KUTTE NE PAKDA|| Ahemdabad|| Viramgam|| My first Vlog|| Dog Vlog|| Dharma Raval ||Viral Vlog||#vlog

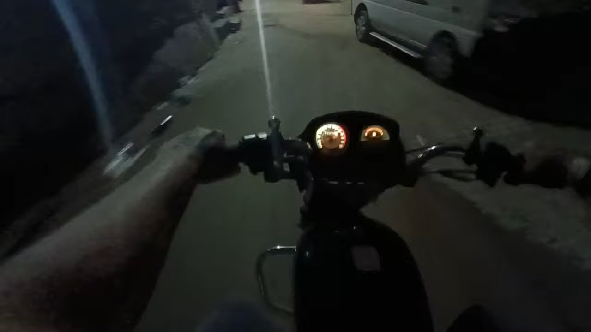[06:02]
हैं, स्टॉप करना पीछे, ऐसे ऐसे जाते हैं, गली में से जा रहे हैं अभी हम लोग,
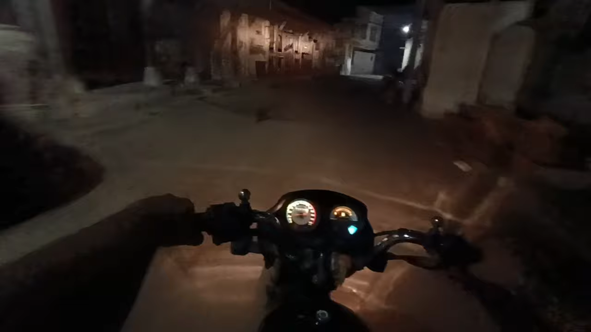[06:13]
नहीं तू थोड़ा ठीक से रोके ना फोन को, इधर से इस तरफ जाने का अभी कैसे कुत्ते बहुत है, लगता है इनका सीजन है अभी। कंट्रोल कंट्रोल, इधर से निकल जाने का अभी।